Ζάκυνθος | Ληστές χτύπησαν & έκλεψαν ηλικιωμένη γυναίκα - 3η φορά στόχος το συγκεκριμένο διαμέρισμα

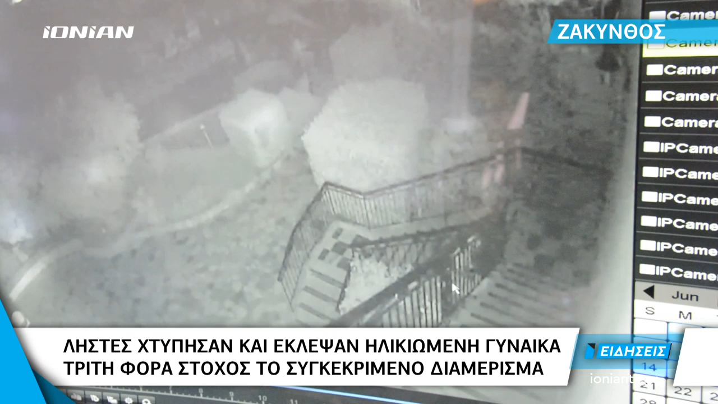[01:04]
Οι ληστές την προσπάθειά τους να αποκρύψουν τα πρόσωπά τους μετακίνησαν κάποιες από τις κάμερες ασφαλείας, τις οποίες εντόπισαν. Εισβάλλοντας μέσα στο σπίτι το έκαναν ανώ κάτω, αποκομίζοντας χρηματικό ποσό, ενώ ζημιές προκάλεσαν και στην είσοδο του διαμερίσματος.